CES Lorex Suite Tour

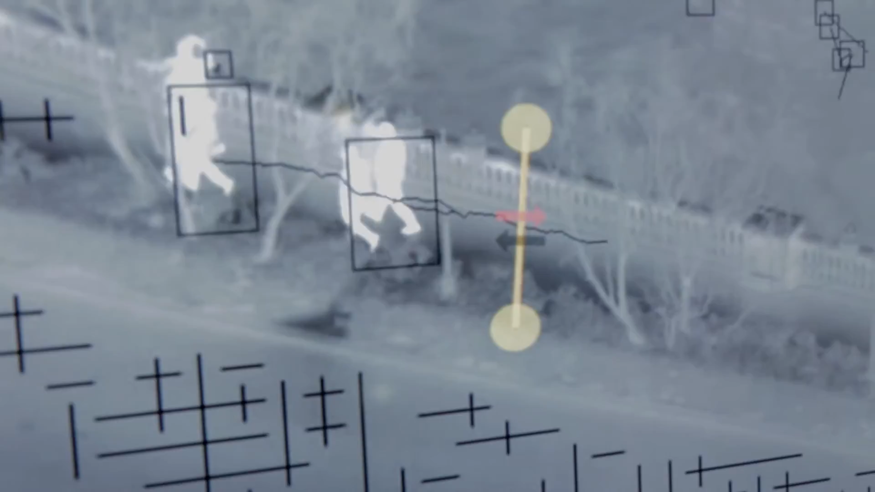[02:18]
with advanced analytics called the thermal fence.
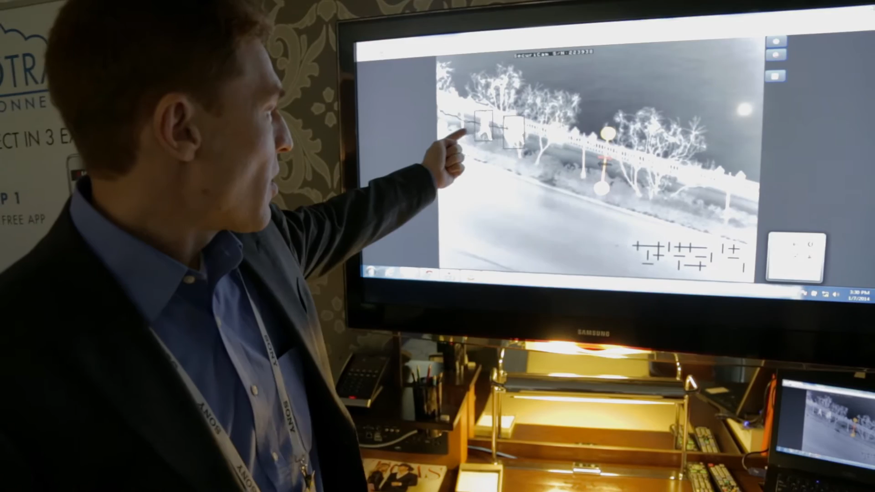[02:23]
So as you can see here, people will cross the fence in the wrong direction and they will generate an alert.